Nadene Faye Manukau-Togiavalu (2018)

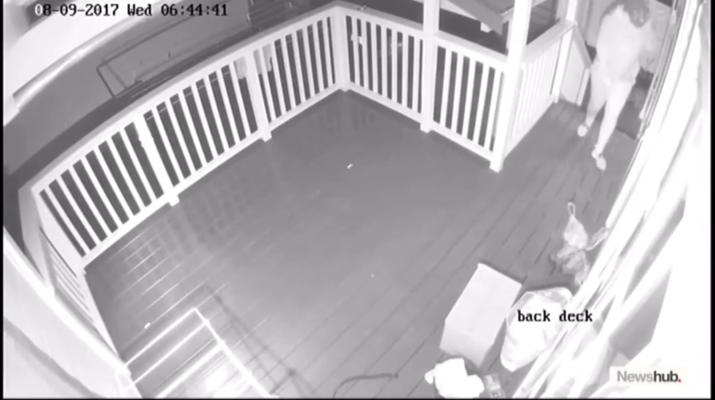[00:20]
Like watching something from a horror movie. That's how the baby's father described the moment he saw CCTV footage of his newborn taken from their home in the dead of night.
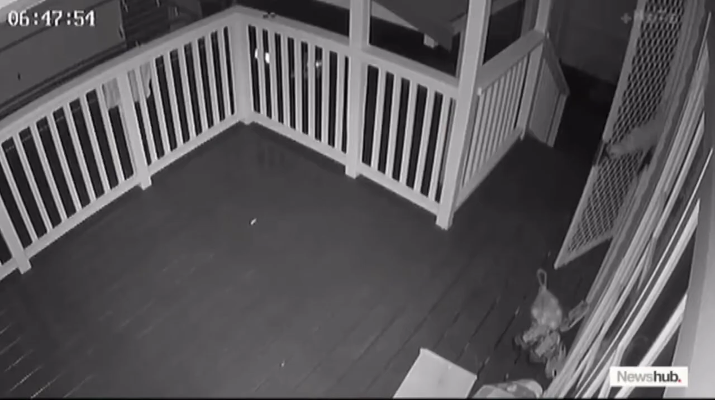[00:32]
I saw a female wearing a balaclava, creeping up our back steps, peering through the window, and slowly opening the door as to not make a sound. She exited. The words caught in his throat as